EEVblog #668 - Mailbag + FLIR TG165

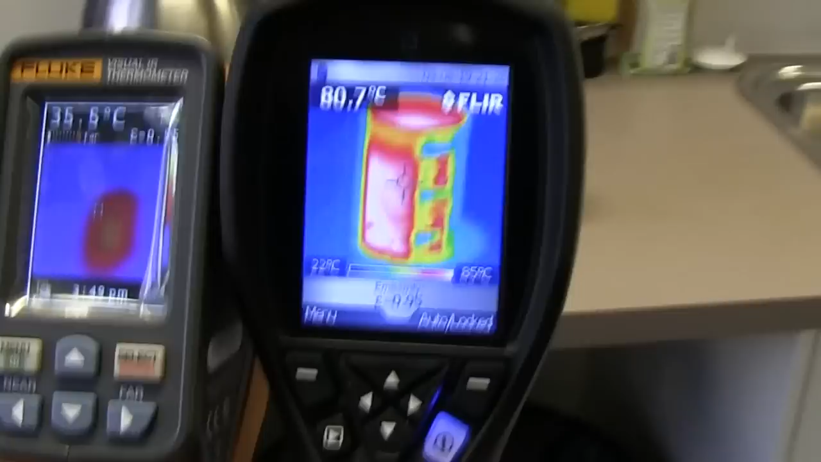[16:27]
And let's check out, look at the difference in that compared to the FLIR, no contest whatsoever. The Fluke VT02 is absolute garbage.
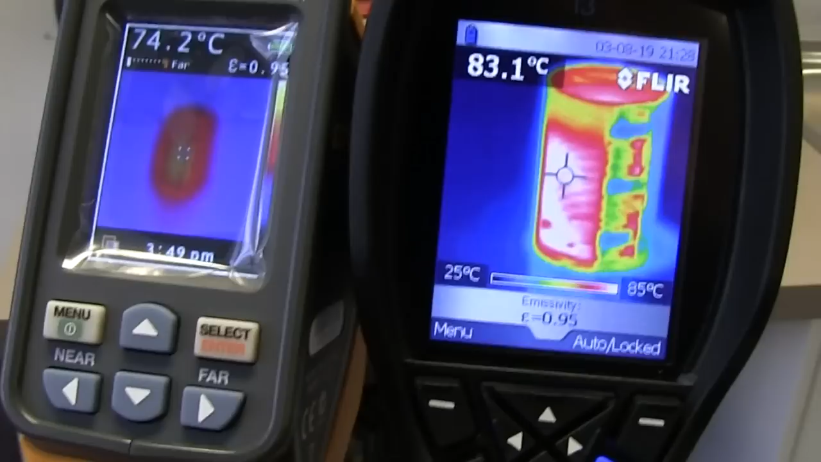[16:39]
On screen: scale top 85°C, scale bottom 25°C
Really is. It's like a blob. I have no idea what sort of sensor or lens they're using in that thing, but it's pretty awful. Look at that.
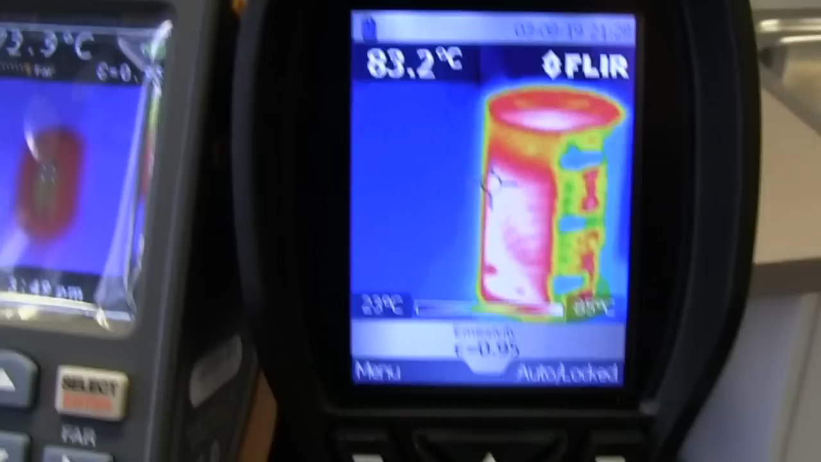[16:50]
Not impressed at all. The temperature does,
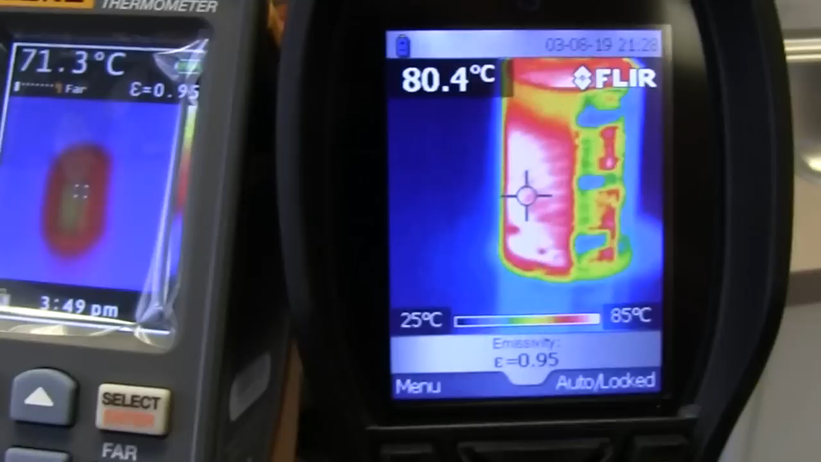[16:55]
On screen: scale top 85°C, scale bottom 25°C
if you get it just right, it does seem to work, but does seem to be reasonably
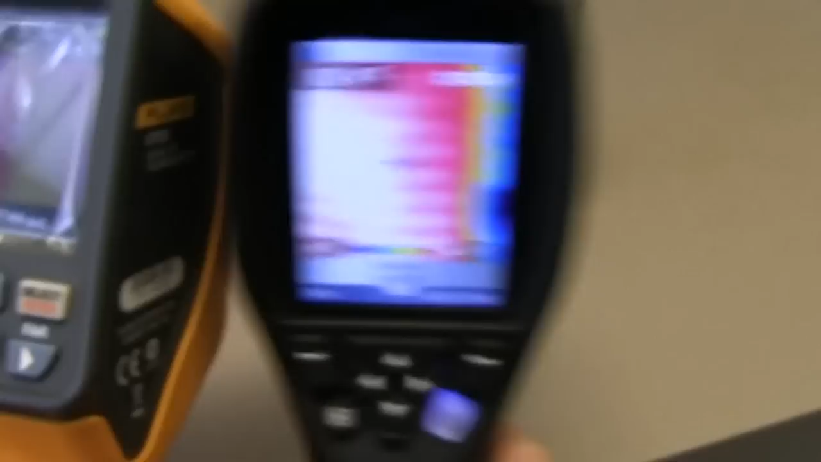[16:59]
accurate in that respect, but otherwise, it's just pretty garbage.
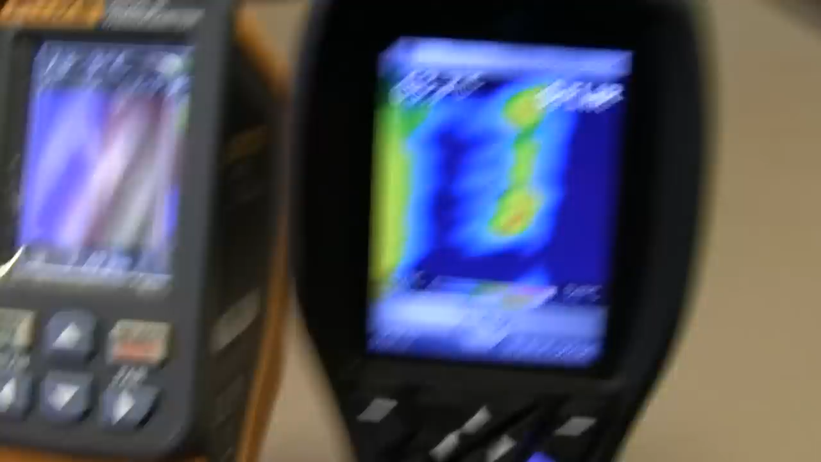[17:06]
Can we turn the camera view on? There we go.
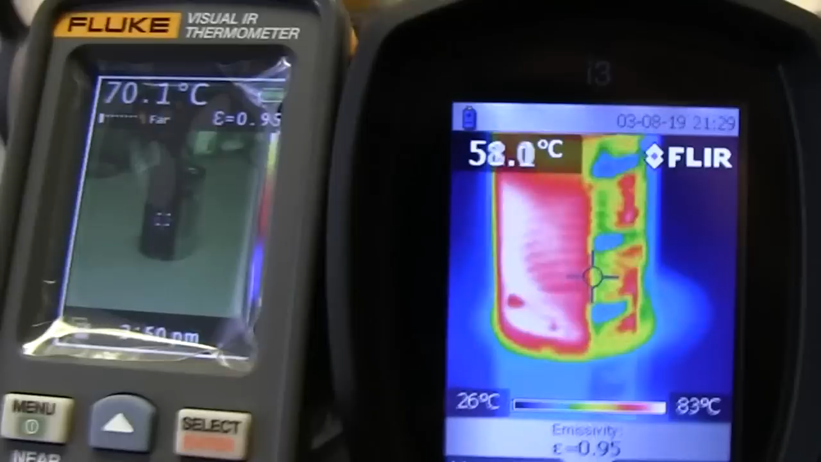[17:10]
On screen: scale top 83°C, scale bottom 26°C
So we've got the camera view, and but yeah, it's just a fuzzy blob. Hopeless.
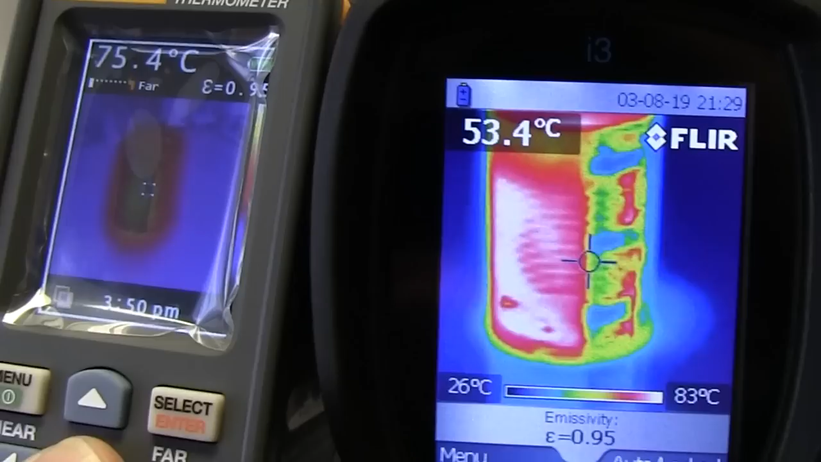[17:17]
On screen: scale top 83°C, scale bottom 26°C
Really. No contest whatsoever.
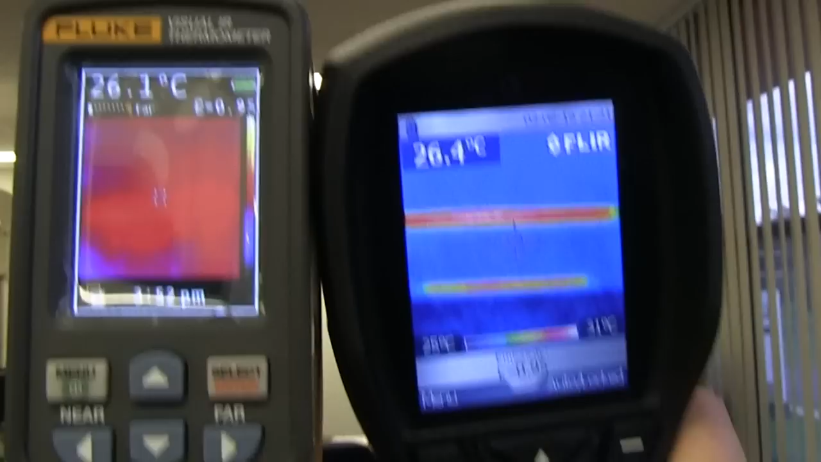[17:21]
And if we do some lights up on the roof here, there's just, ah, man, the Fluke is just hopeless.
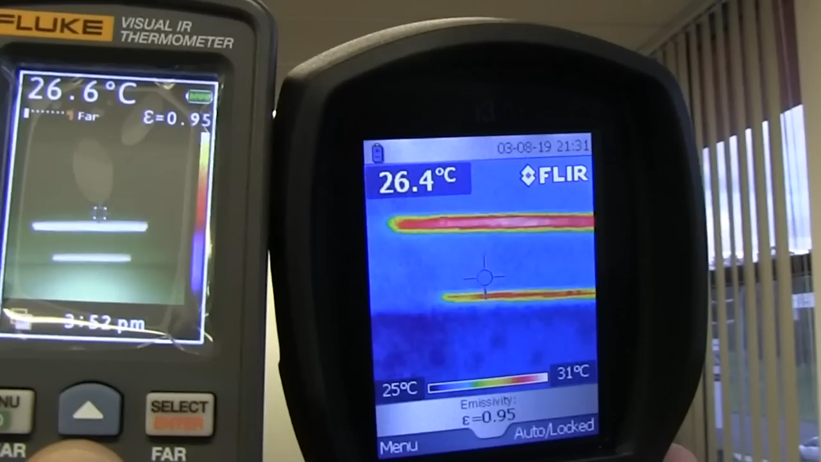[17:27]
On screen: scale top 31°C, scale bottom 25°C
Okay, switch it back to full. Look at that, just a blob.
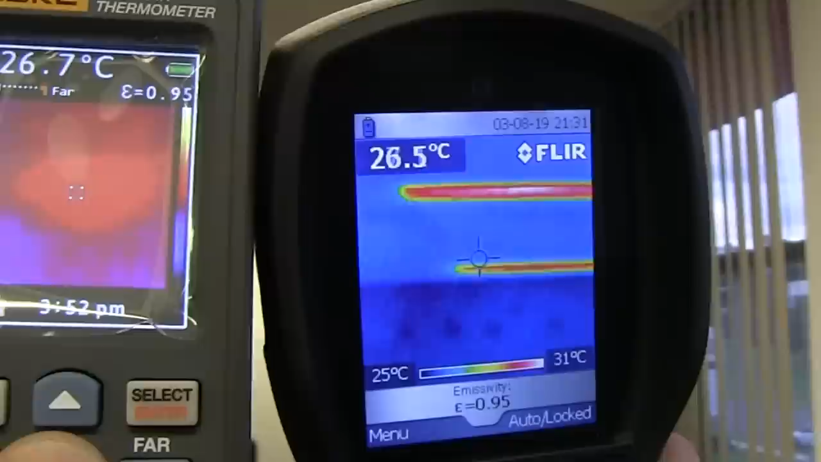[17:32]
On screen: scale top 31°C, scale bottom 25°C
So you've got to wonder what lens and sensor they're using in this thing.
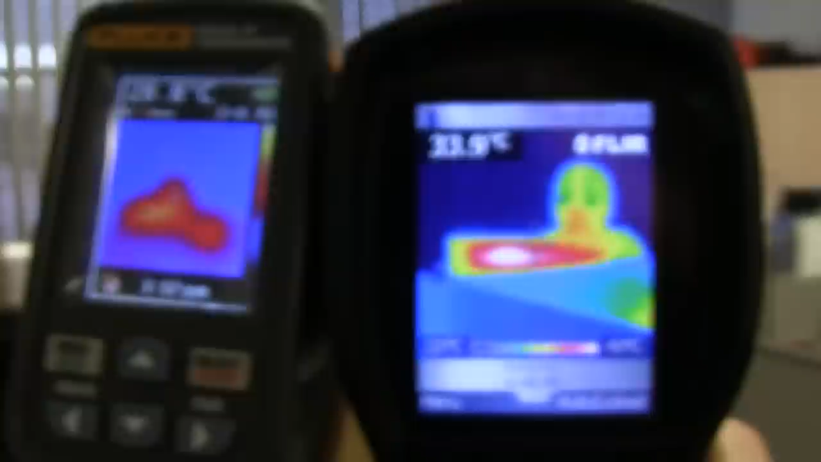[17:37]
And there's supposed to be a human in there somewhere. And looks like just a blob on the Fluke.